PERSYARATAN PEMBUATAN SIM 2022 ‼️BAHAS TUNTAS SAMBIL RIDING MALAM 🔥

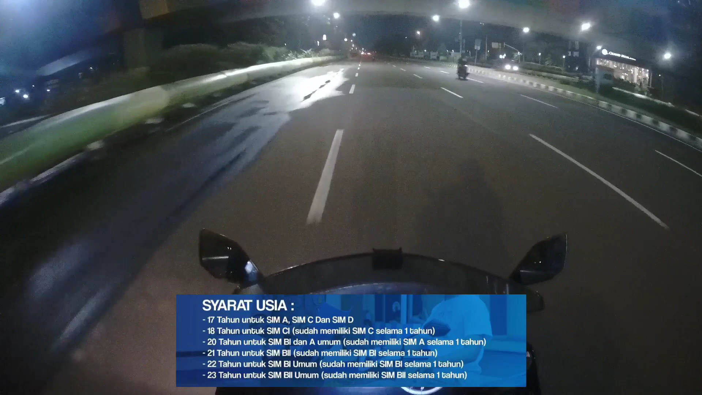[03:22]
SIM C, dan SIM D ya guys Jadi SIM A, SIM C, dan SIM D itu harus nolih syarat 17 tahun Terus untuk yang kedua Terus untuk yang kedua Itu syarat usia 18 tahun untuk SIM C SIM C1 itu harus memiliki SIM C selama satu tahun Jadi kalau untuk